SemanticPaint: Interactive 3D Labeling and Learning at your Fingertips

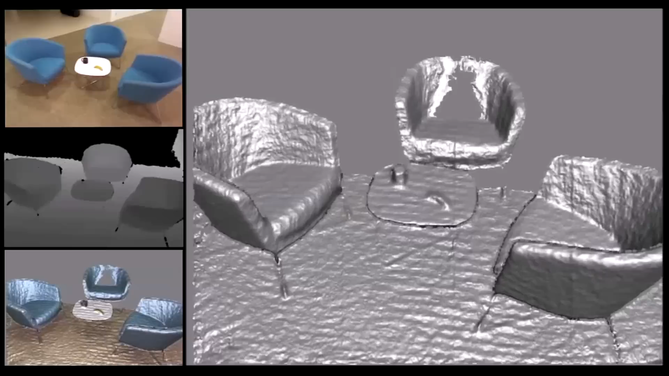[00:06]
A user walks into a room holding only a consumer depth camera. They can instantaneously start scanning a dense 3D model of their environment.
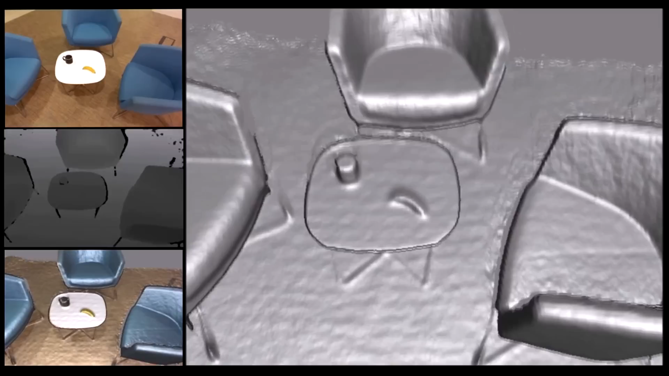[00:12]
Now we see a user simply touching a surface, issuing a voice command,
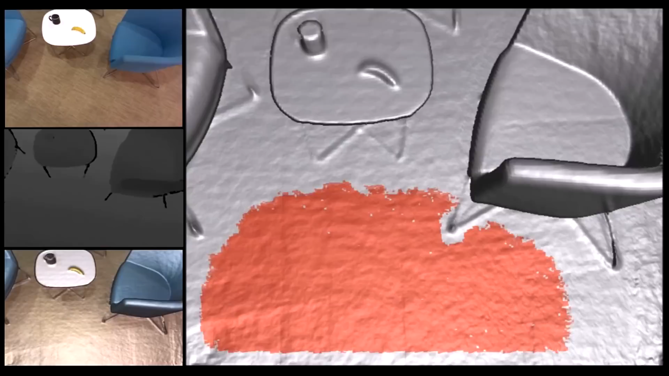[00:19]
label floor,
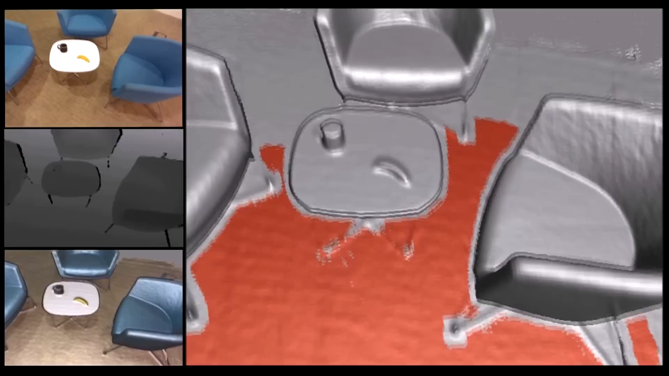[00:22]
to interactively segment and label the surface or object in question. Now let's label a chair, just by touching it and saying label chair.
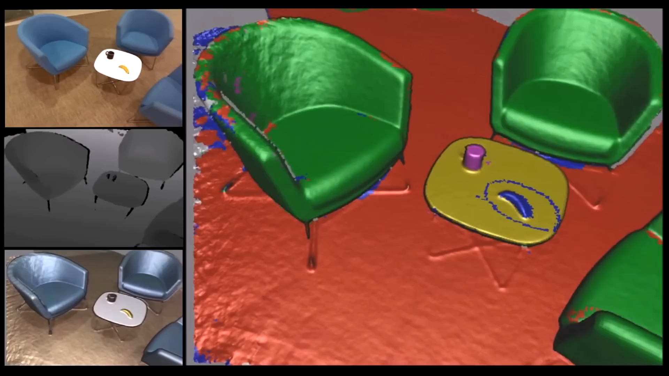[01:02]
As we scan in new parts of the world, these are also automatically labeled by our recognition engine.
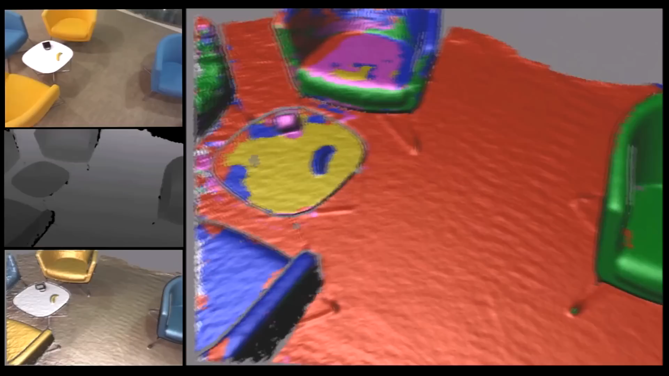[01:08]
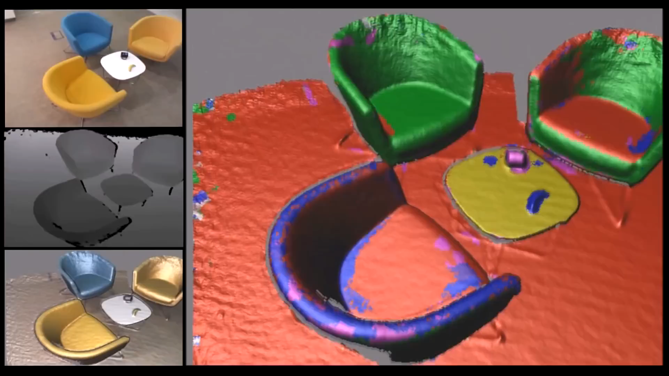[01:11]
Note how labels become refined over time. Notice how these yellow chairs have somewhat confused our recognition engine.
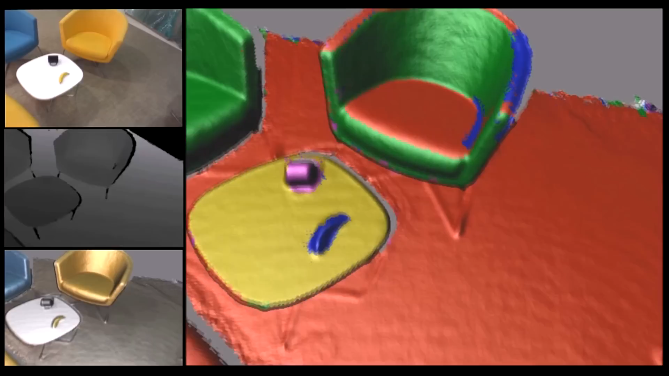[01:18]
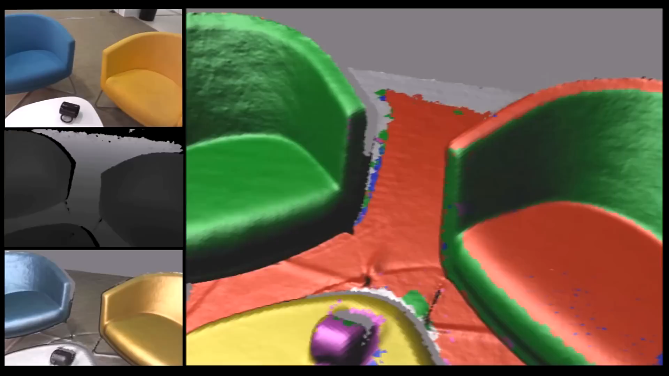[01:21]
However, because our system is fully interactive, we can easily correct these recognition errors. Our system allows these new object classes to be trained in an online manner.
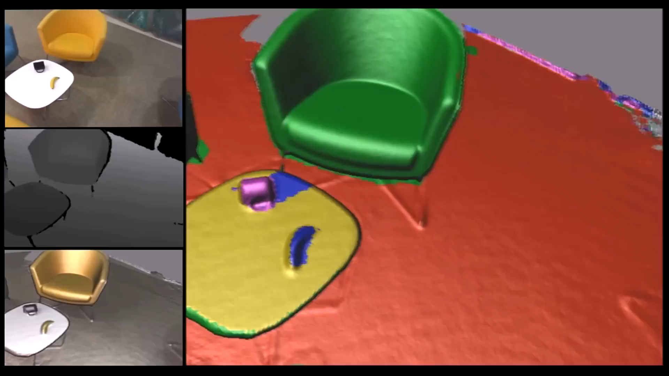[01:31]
And now these new additional chairs are recognized.